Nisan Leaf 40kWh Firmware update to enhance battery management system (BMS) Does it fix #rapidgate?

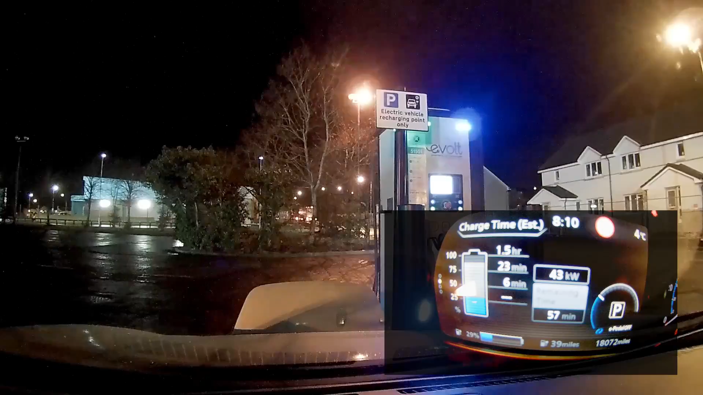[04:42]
charge rate has dropped to 38 kilowatts that's just because of the cold battery it's 821 and I'm gonna stop the charge now and I'm gonna set off right we're gonna head off now the temperature of the battery is at 25.6 degrees centigrade all
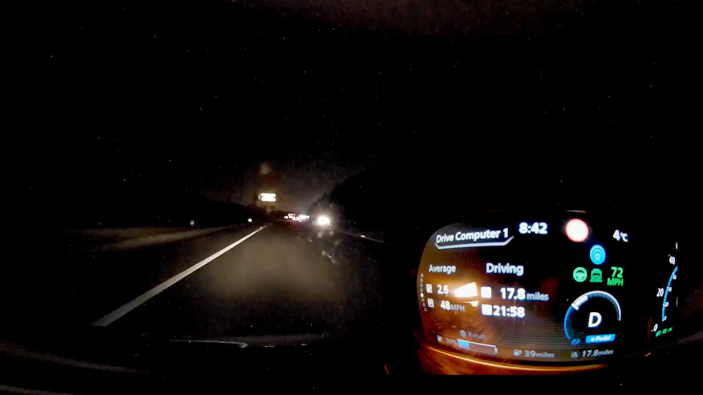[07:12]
right I'm just uh coming up for the off ramp on back onto livingston we are at 38.1